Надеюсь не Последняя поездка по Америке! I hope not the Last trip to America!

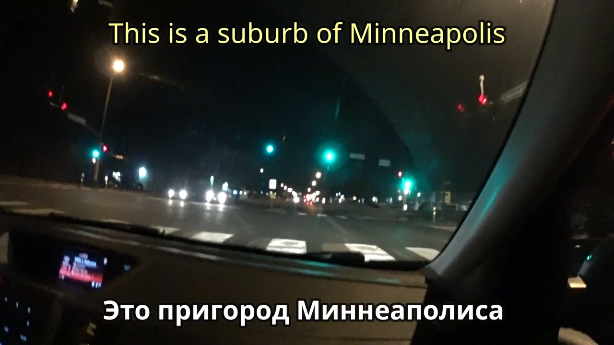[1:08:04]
О, 12-я авеню. Да это окраина.
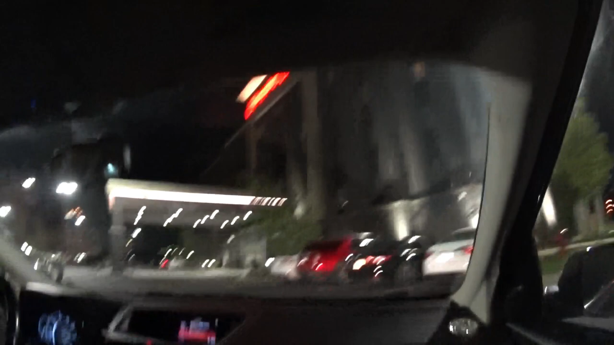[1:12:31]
Все, приехали мы в мотель. Уже стоянка полная.
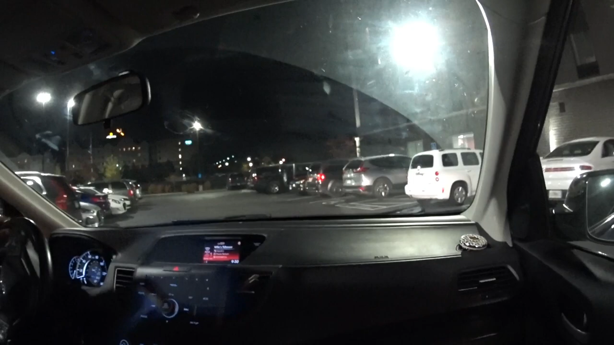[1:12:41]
Это, наверное, после футбола пришли. Ну, паркинг.